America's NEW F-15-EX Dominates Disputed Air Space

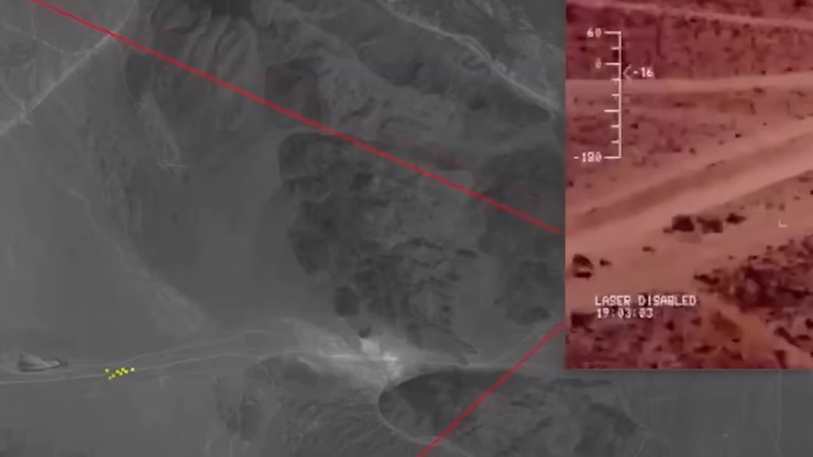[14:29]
The pod's FLIR or thermal camera allows observation and tracking through smoke and clouds and in low-light, no-light conditions.